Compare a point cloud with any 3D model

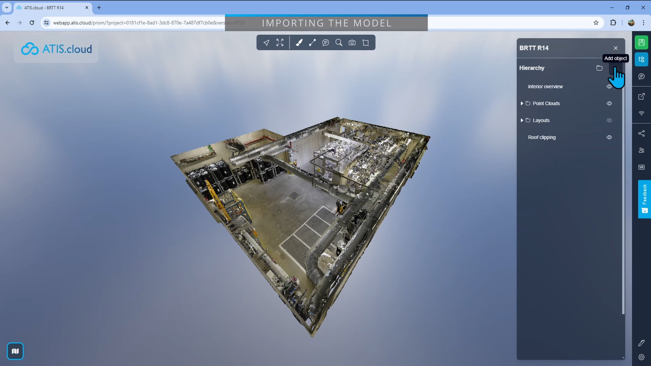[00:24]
So we'll just do that, go right here into project, add the object, and import the model, which in my case is this one. I'll click add to app.
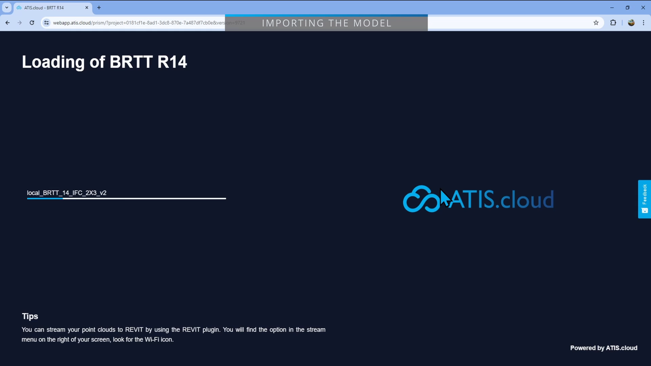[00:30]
Here I'll see this window. I know that my model is correctly placed and everything from the beginning. So I'll just keep the original position, which is zero, zero, zero, but the porn cloud is also zero, zero, zero.
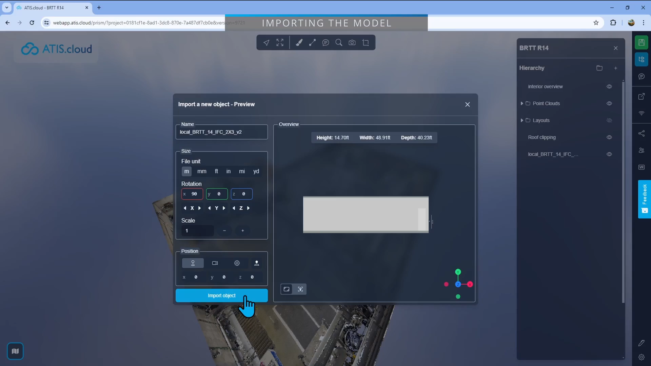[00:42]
So I'll just align perfectly, import object. There we go. As you can see, both are perfectly aligned. Then when you wish to compare the model to the porn cloud, what you'll do is go up there, click on the magnifying glass. These are the advanced tools.
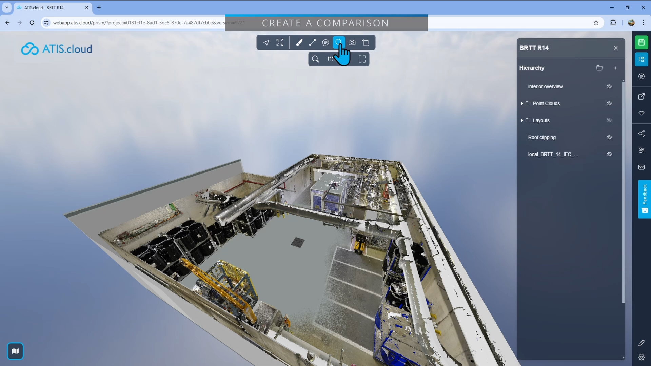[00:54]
And then again, in the sub menu, we'll click on the magnifying glass that is analysis. It will open this window, which will allow you to create your comparison.
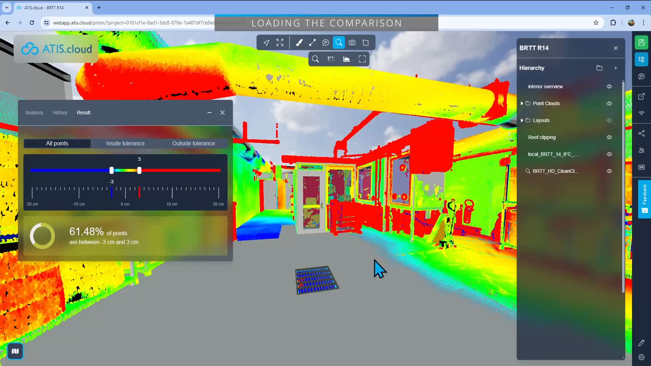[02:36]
You cannot, because you cannot see the shapes too much here.
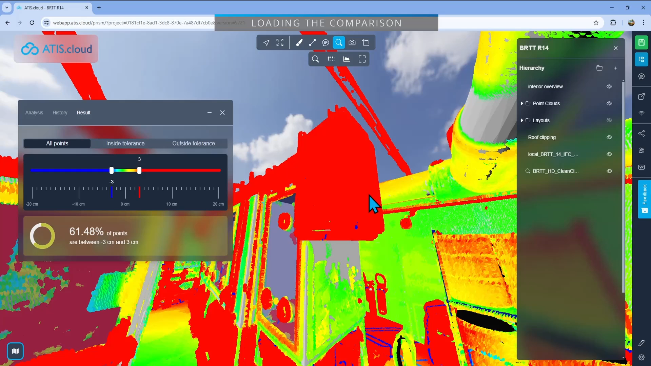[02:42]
If I look at this box, it is kind of an old red box, but I don't really see the angles and everything. So what you can do to fix this is go into settings right here. Then you go into porn cloud and enable the EDL, idome lightning.
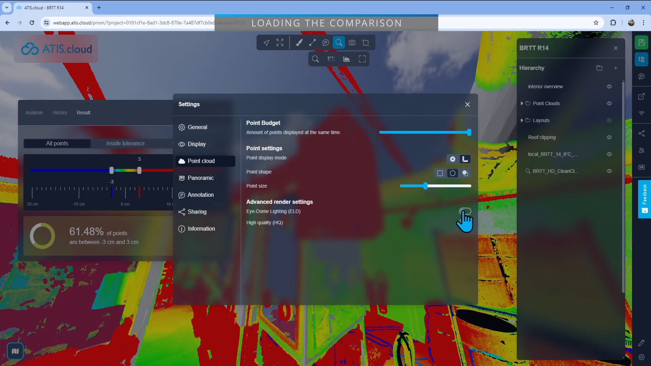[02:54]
So just click on this and close it. What it will do is it will sharpen the edges of the porn cloud.
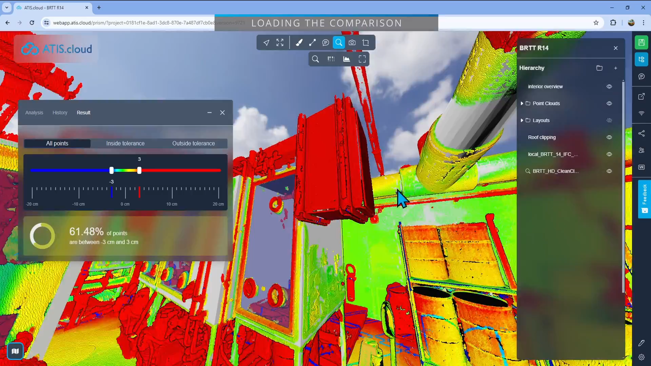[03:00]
So here now you can see the box is actually a box and you can see where the edges are and everything.
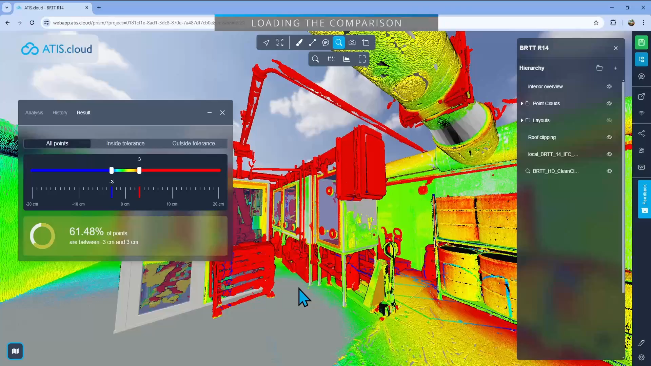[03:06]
So I would strongly encourage you to enable this feature when you're using the comparison. Okay.
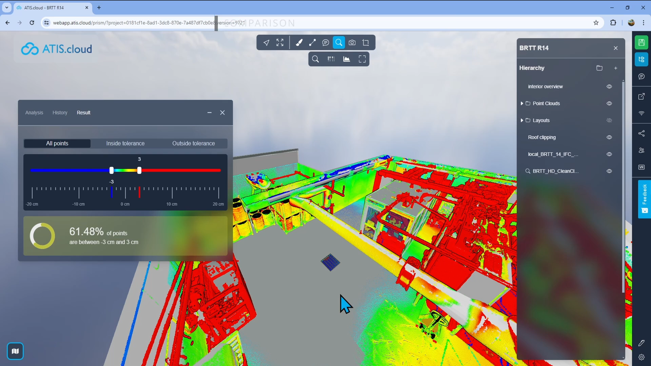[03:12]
Now here on the left, what you will see is three options. All points, inside tolerance or outside tolerance. Tolerance that you can change right here in the bottom. By default, it will be minus three centimeters and plus three centimeters. But depending on your needs for that specific project, you can just take it and move it to customize it to your needs. In my case, I'll go two centimeters and then minus two, for example. Then I have changed my tolerance from minus two to plus two centimeters.
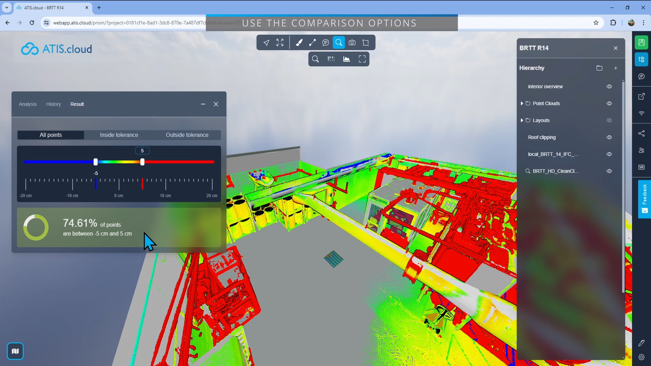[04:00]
In that tolerance from minus five to plus five, I have 74.61% of the porn cloud and the model that are gliding and that are correct. Here you can see I have the red and the green and the blue and everything. Green means that it's perfectly aligned. Then red means that it's not aligned at all.
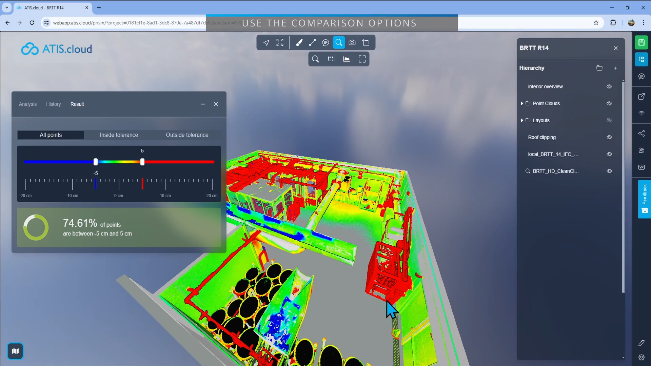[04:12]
That the element just doesn't exist, which is pretty much the same thing with the blue. The only difference is blue isn't the minus.
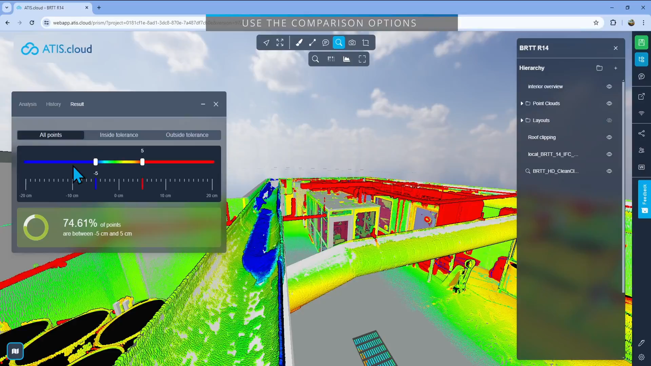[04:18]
So that means that it's inside of the model, whereas the red is outside of it. And then you'll have a shade going from the green
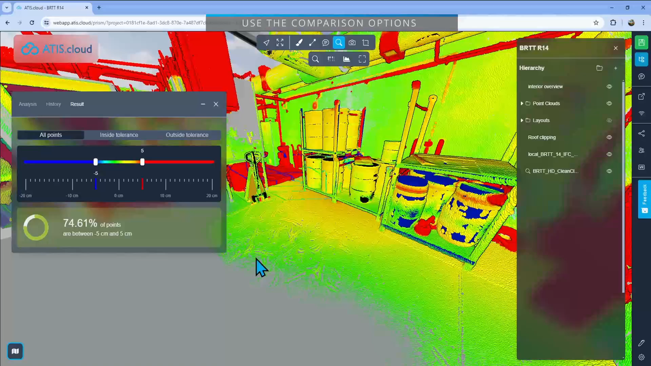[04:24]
to the red where it's not perfectly aligned, but we're still in the tolerance. Okay.
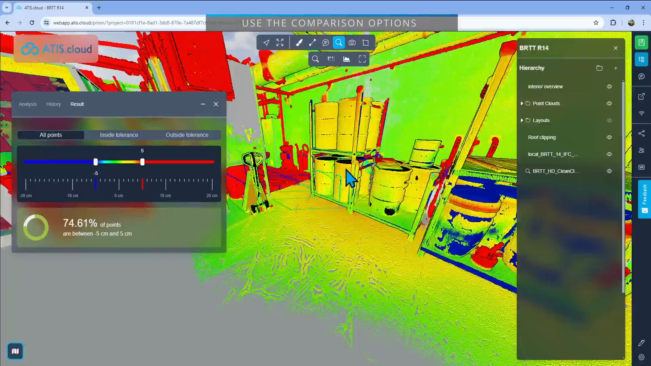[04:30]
So this is still in the plus five tolerance here, that yellow orange ish, but it's not perfectly aligned as the green is.
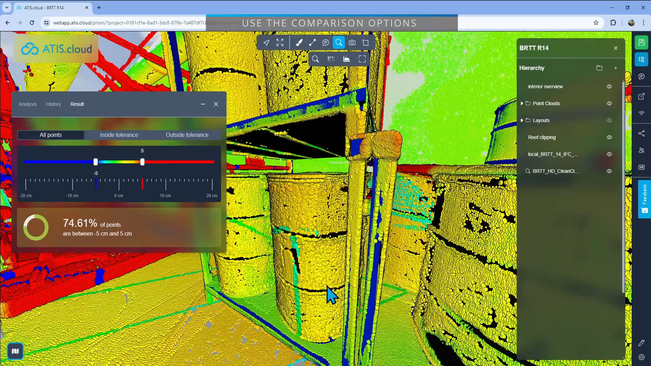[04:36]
If you wish to only see what is correct, you can click on this button inside tolerance to only see what is inside of your tolerance.
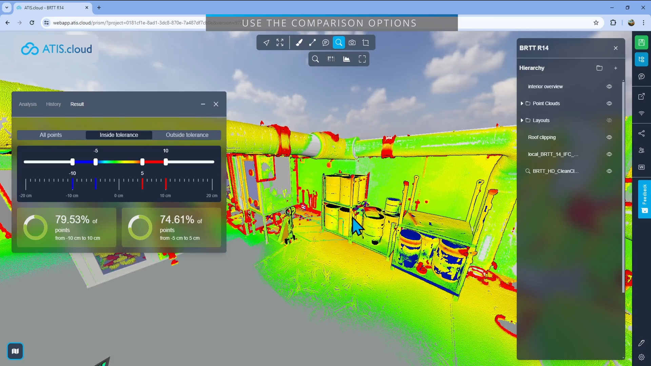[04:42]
Now you'll see you'll have a double tolerance. You have the original one. Okay. The minus five plus five that I had before, and now also have a minus 10 plus 10. The minus 10 plus 10 represents the points that I'm going to be able to see. Okay. So if I get this to minus 20 plus 20, I'll see points appear, but this does not correspond to the shade. The shade will be from minus five to plus five. Everything that is from five to 10 is going to be red.
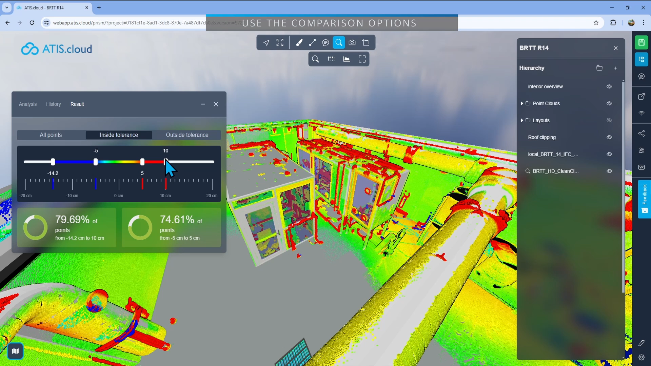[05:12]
It's just what's going to be seen. And now last thing is outside tolerance where you will only see what is not correct.